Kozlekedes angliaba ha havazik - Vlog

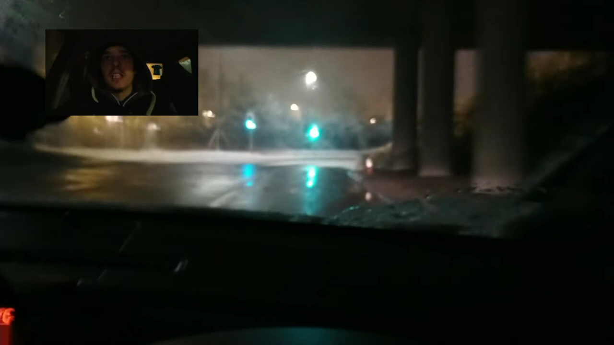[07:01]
na, innen lesz az érdekes ma az autópályára ugye felmenni egy kis emelkedő van előtte meg ez a körforgalom ahol persze, hogy nincsen csak egy sáv a három helyet úgy tűnik, hogy nem lesz itt gáz á, itt azért ki van taposva egy kicsit na jó, hát kamionok ugye járnak